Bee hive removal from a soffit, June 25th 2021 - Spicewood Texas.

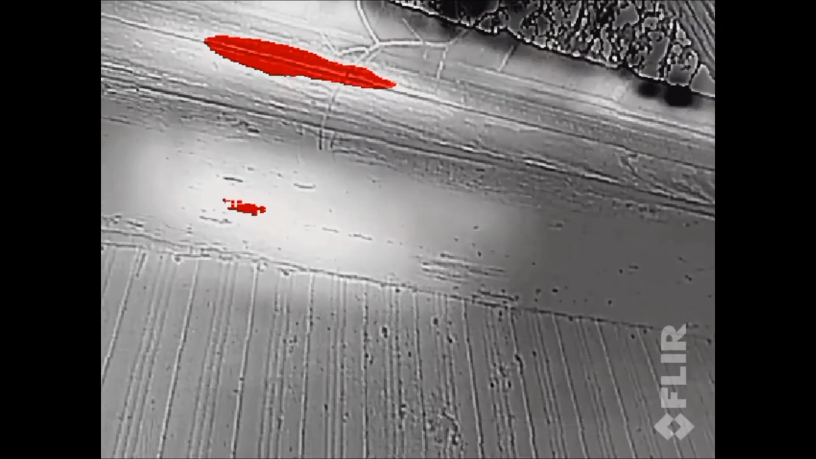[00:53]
I have the red glow, so you can see much better where they are. Yeah, they're active.